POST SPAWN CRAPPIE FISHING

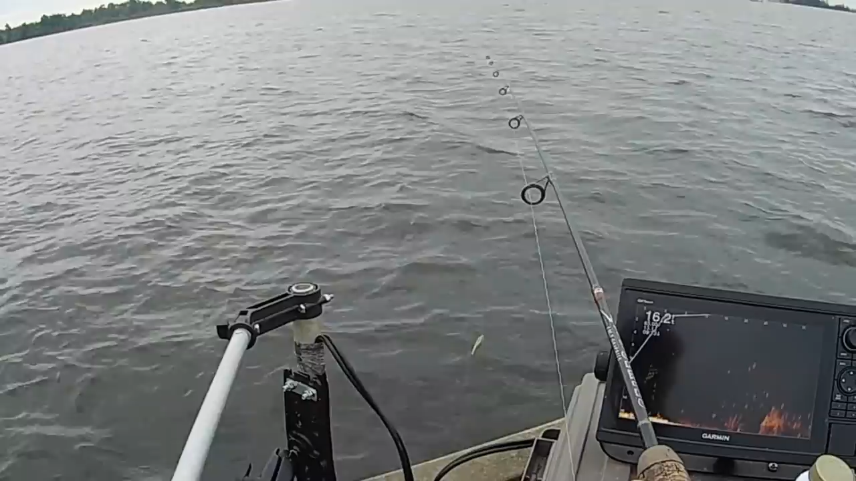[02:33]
Well, it looks like I'm about 15 foot from the edge of where the fish start. I'm going to cast this thing out there. And let it pendulum down through those fish.
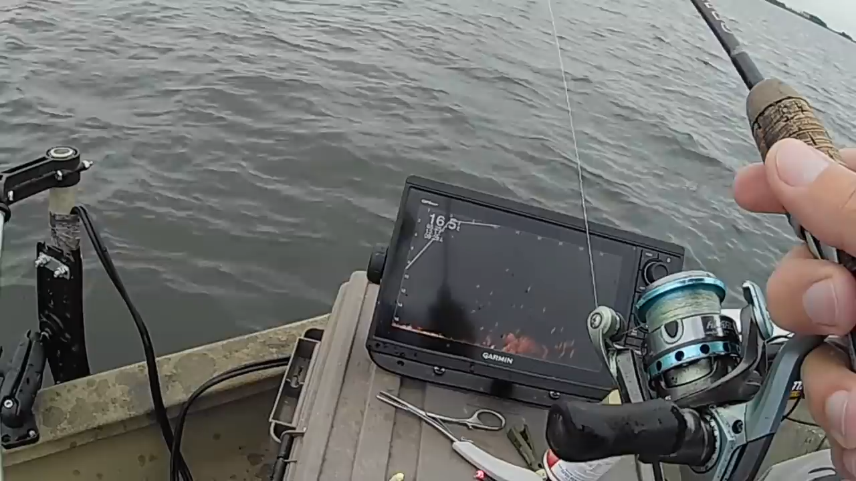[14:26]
There's got to be several hundred in this group right here. Here's a good shot of it. Now, you can see them. There's got to be several hundred of them down in there.
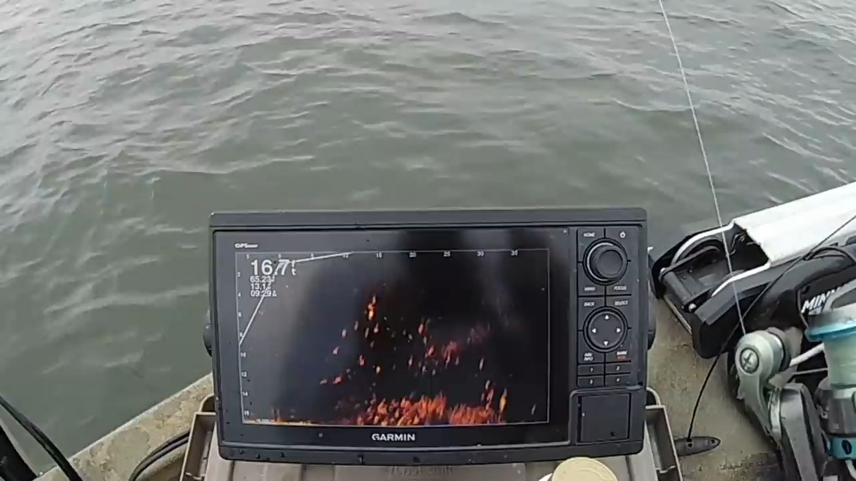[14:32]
So, even a guy like me can catch them when there's that many. And that's what I'm always looking for is large groups of fish. Because, you know, I've always got customers and I need to get them on fish. And it's always easier if there's more fish down there to compete for the bait. There's another one right there. Oh, he's a little. He come off to. It's always easier when there's more fish to compete for the bait than it is just for individual fish. In my opinion. You know, everybody's got their own opinion. Everybody likes to do it their own way.
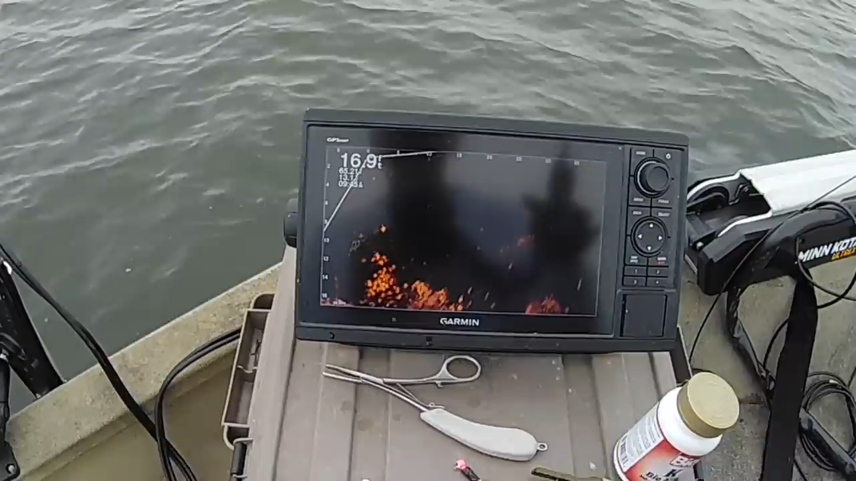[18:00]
See how they'll get in a real tight group like that? Most of the time, the crappie aren't as tightly grouped. They'll be in a group, but they'll be spread out more so than what those are. There's something right there.
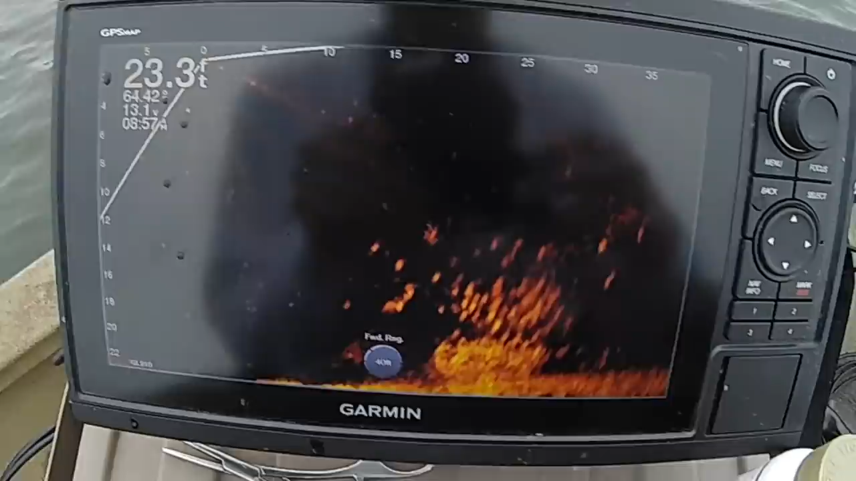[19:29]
On screen: depth 23.3 ft
And look at the fish down there. Do you think there ain't a bunch of crappie right there? It's a little bit deeper.